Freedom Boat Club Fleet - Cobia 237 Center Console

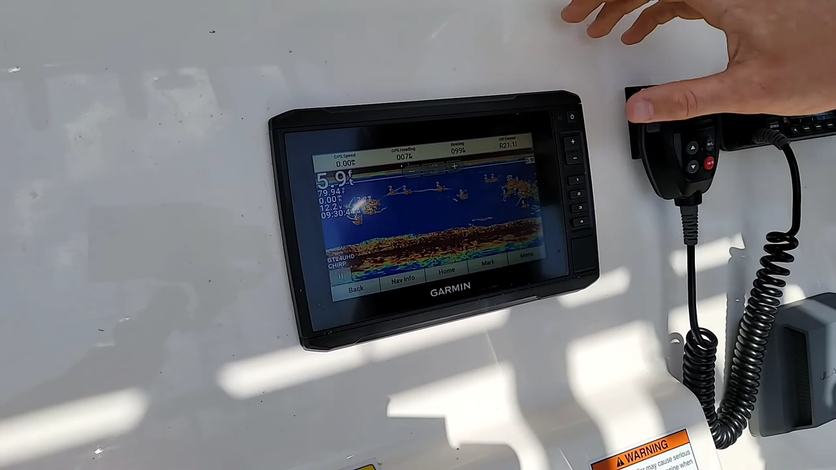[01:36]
This one in particular has a Garmin GPS map, seven inch.
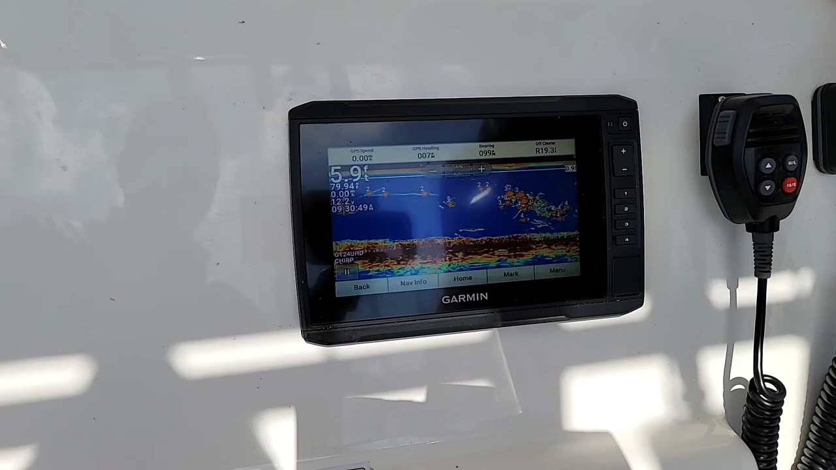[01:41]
Right now we are currently on the fish finder screen right here.
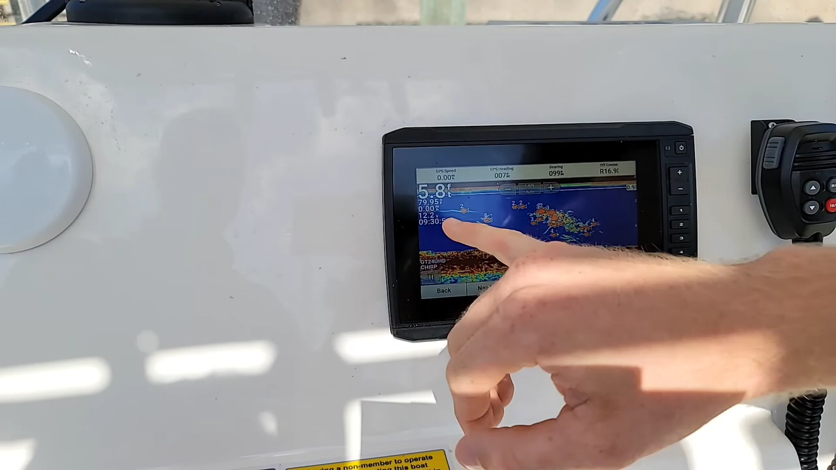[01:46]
It'll show you your depth, your water temperature, the speed that you're currently at, your battery voltage and the time of day.
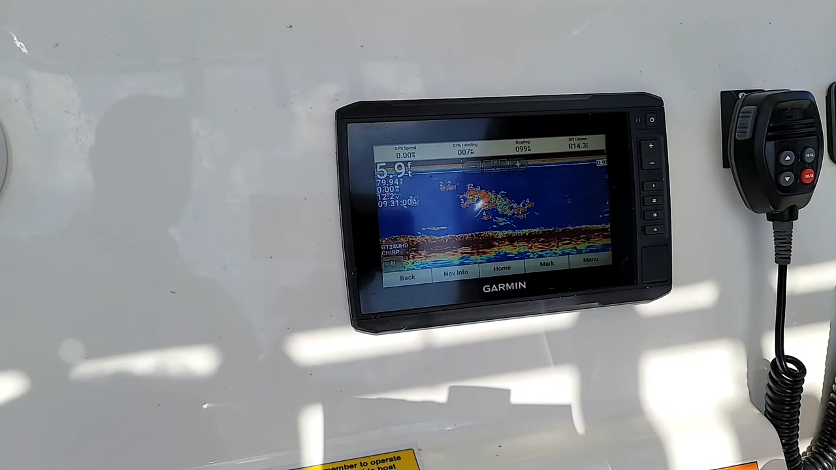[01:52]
Once you are inside that screen like this, if you want to go to that screen's menu, you can go ahead and press menu.
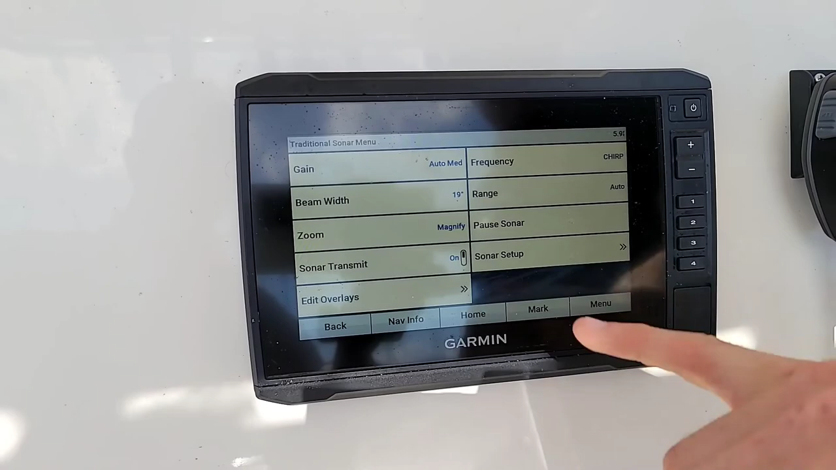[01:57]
From there we can adjust the range. Ideally you'd want it on auto here.
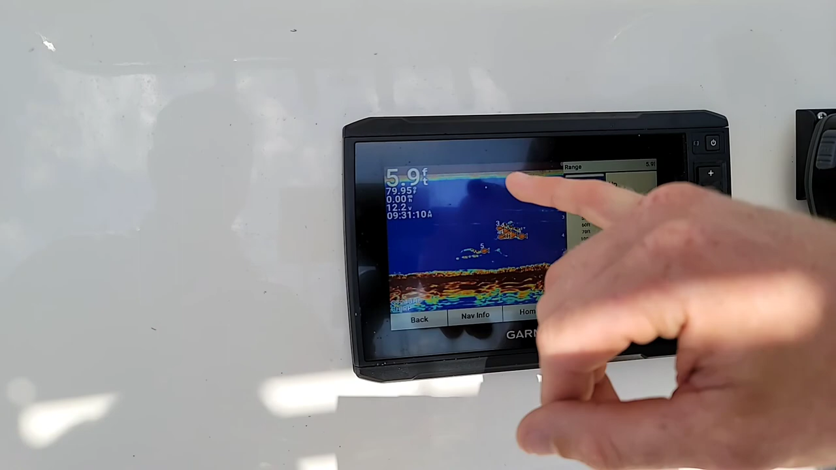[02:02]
On screen: depth 5.9 ft
So if you're having a problem anytime where it is not reading depth or anything like that, always go into this menu screen.
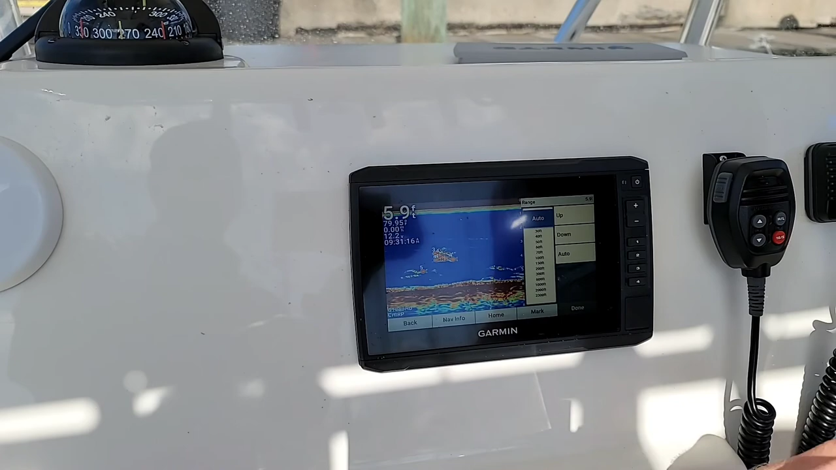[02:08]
Make sure you're on auto.
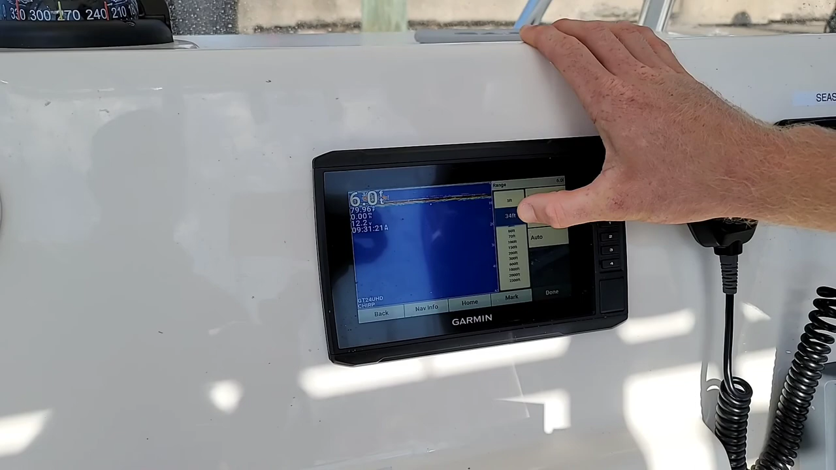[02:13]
You can adjust it here and here until you find that red line on the bottom. Make sure you press auto again just so you're
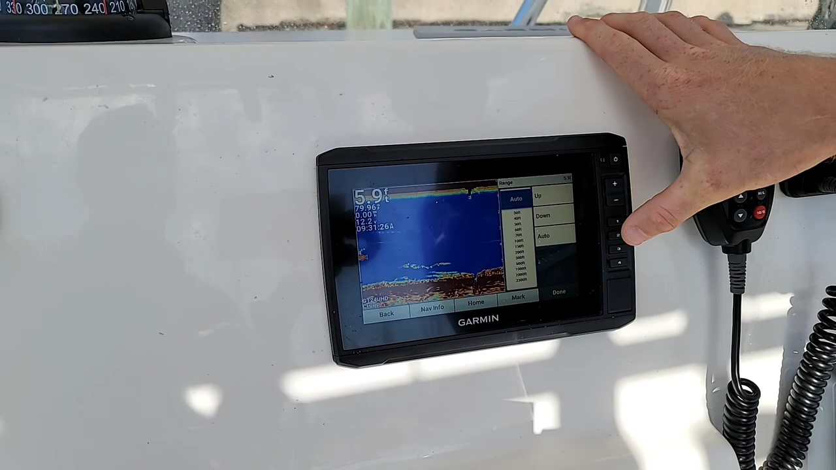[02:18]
on that and then you should be able to find your bottom if it's not reading properly.
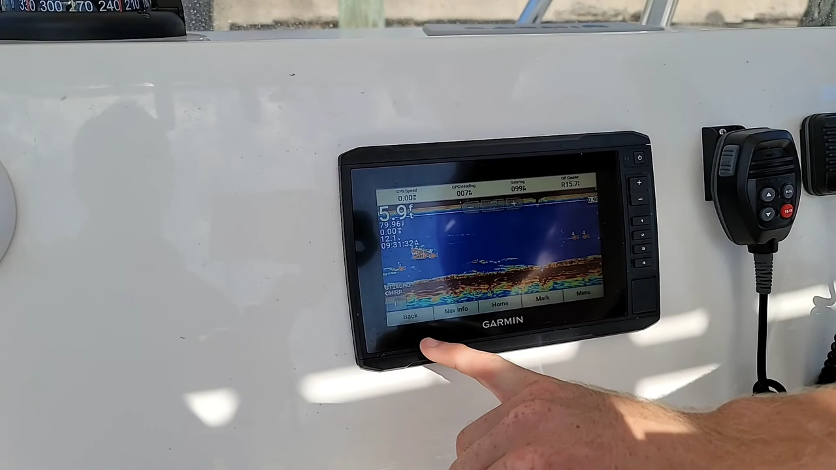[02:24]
So we'll go ahead and go back here real quick. We'll hit home.
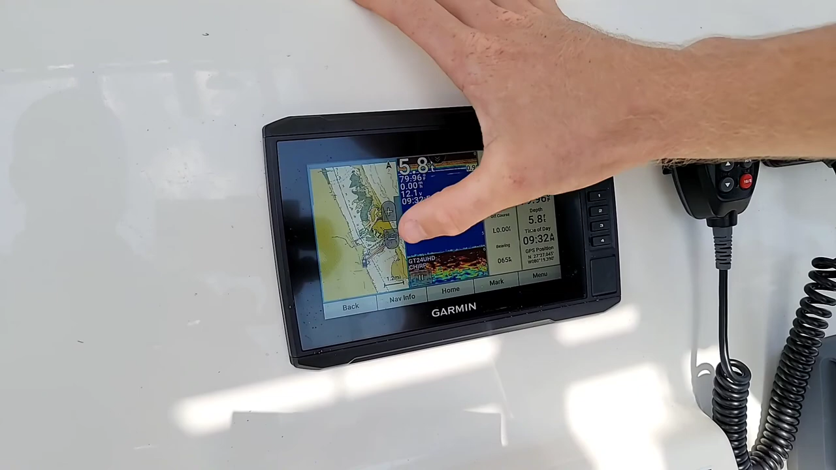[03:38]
and it's going to go ahead and give me a nice straight line heading towards that direction, just like that.